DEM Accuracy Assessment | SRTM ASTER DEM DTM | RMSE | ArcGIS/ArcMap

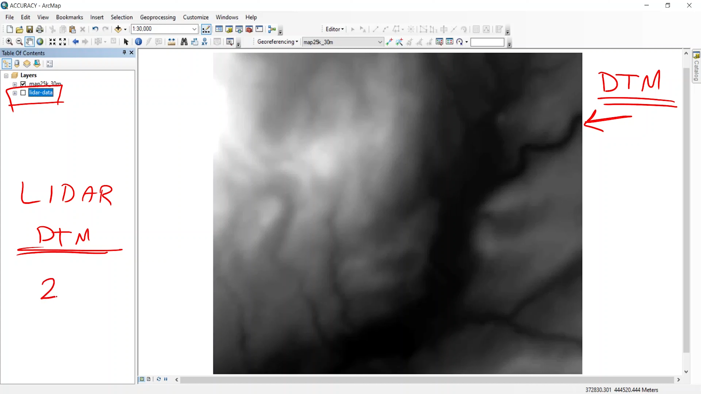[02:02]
with higher accuracy which is LiDAR in the same area. And the spatial resolution of the LiDAR DTM that I'm going to use is two meters. that is very accurate in terms of elevations. Of course you can use any kind of land
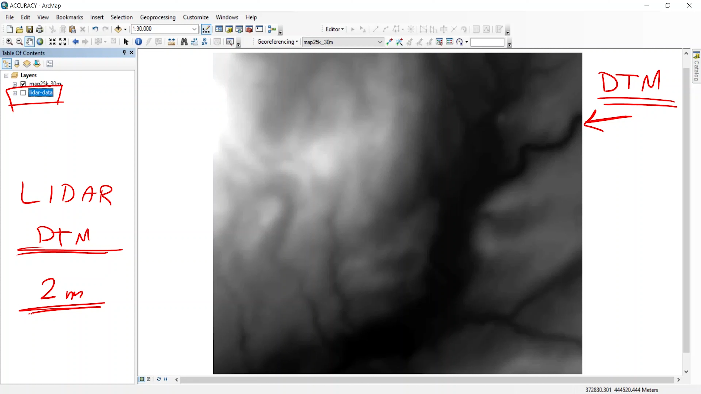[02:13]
surveying technique for assessing the accuracy. You can survey the area. This area you can survey the area using total station or robotic total station or GPS or any kind of surveying technology and then to assess the accuracy of the accuracy of your DTM.
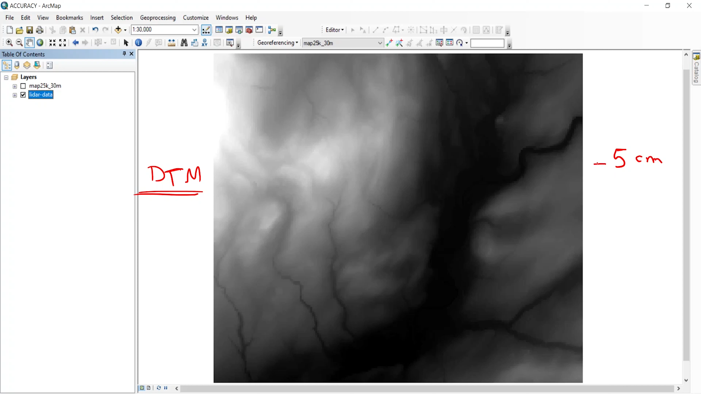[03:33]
So the spatial resolution for my LiDAR data which is my reference data now is 2 m and the elevation accuracy is about 5 cm which is very accurate.
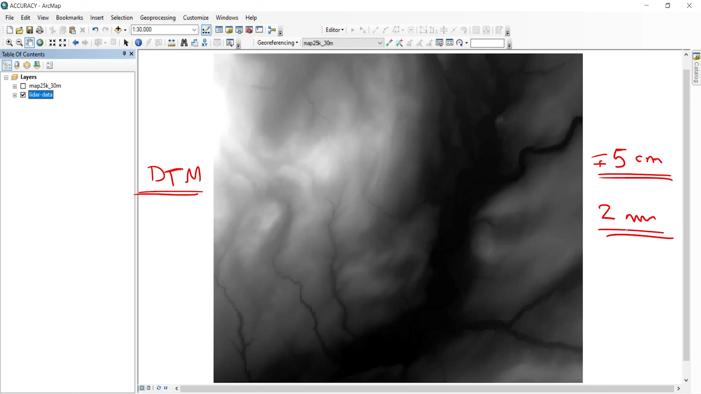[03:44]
So the main stages of assessing the accuracy would be first I'm going to generate the error map using the software.
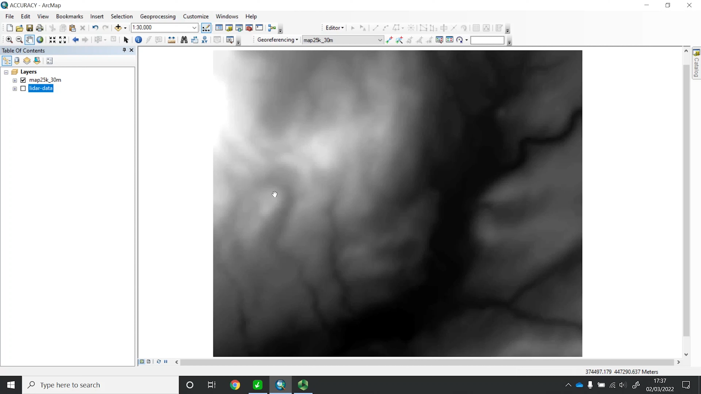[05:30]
And then my aim now is to assess the accuracy of this DTM by comparing it against more accurate one, which is this one, which is LiDAR data. This is again, as I mentioned, very accurate data with an accuracy of about five centimeters for the elevations. Now, before I start, guys, just I will let you have a look just to see the differences. I'm using now this identify tool here, guys, here, this one, just to see the differences in elevations.
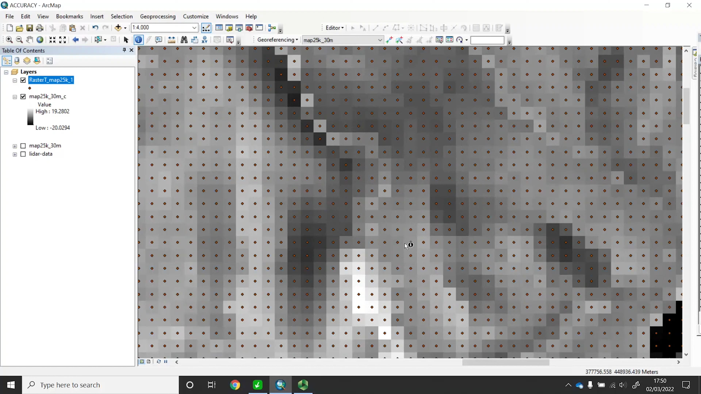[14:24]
What we have done here is just we converted the raster image into points format. Now, guys, our aim, don't forget, was to assess the accuracy of our DTM.